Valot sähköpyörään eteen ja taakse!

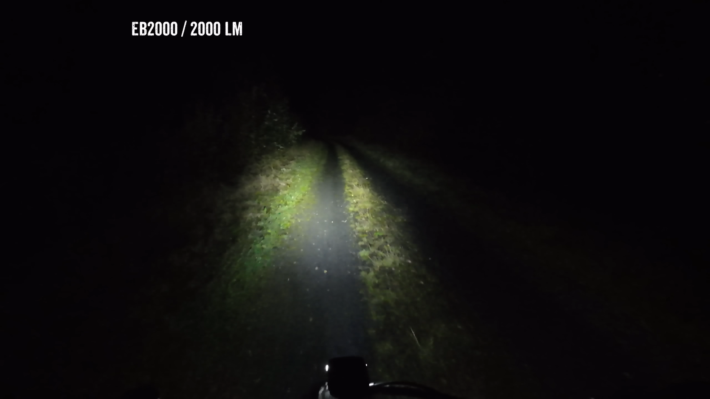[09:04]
Ei ole Kiinan pulukkia. Niin, jos siinä lukee 1000 lumenia paketin kylissä, niin se on semmoinen kirkas piste tuossa keskellä keilaa, mutta kyllä tämä on niin kuin tasainen. Kyllä. Laadukkaan ja mukavan näköinen katsella se. Jotenkin jos on se kirkas piste tuossa, niin se vangitsee vaan katseen. Eikä se oikeasti valase mitään. No sehän siinä on. Se on vaan saatu paperilla näyttää hyvältä. No juu. Nämähän on ihan labrassa mitattu ja näe, että nämä myöskin on sitten sitä mitä lupaa.